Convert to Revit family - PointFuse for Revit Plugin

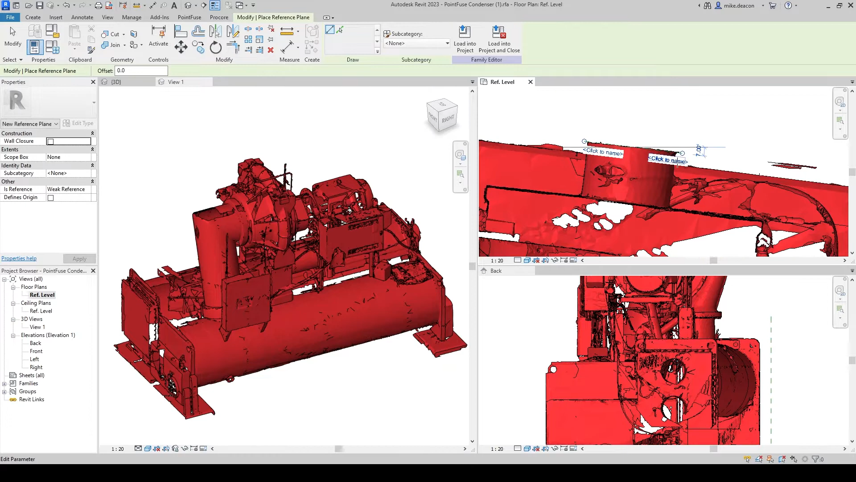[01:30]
For example, you can use the geometry to accurately place reference planes and work planes for further modelling of an existing asset.
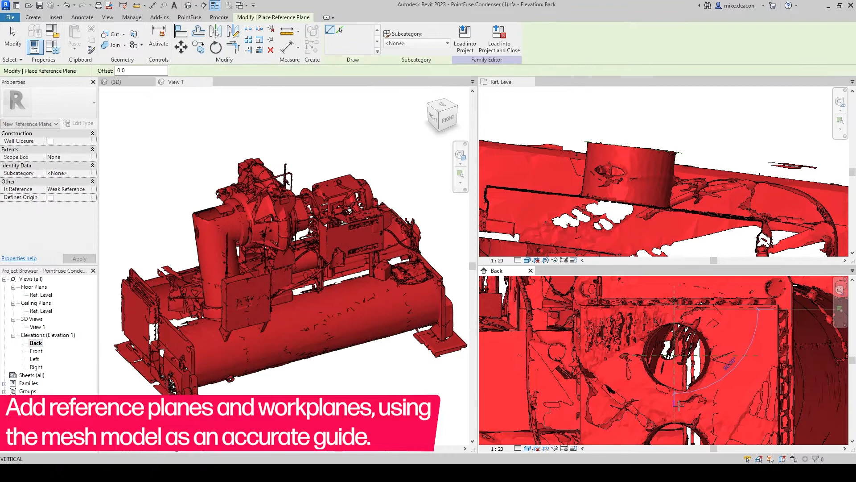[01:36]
This could be used to add parametric model elements such as extrusions and model lines.
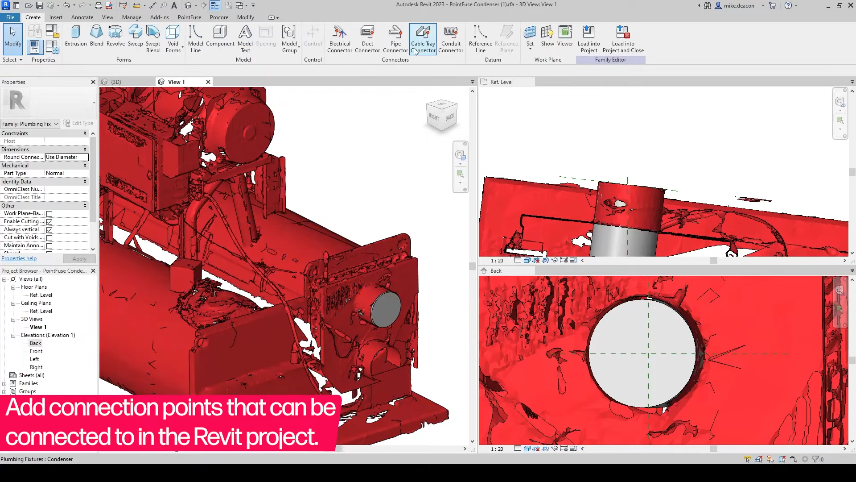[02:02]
You can also add connections to the model so that services can be linked to the mesh geometry in the same way that you would use a more traditional Revit family.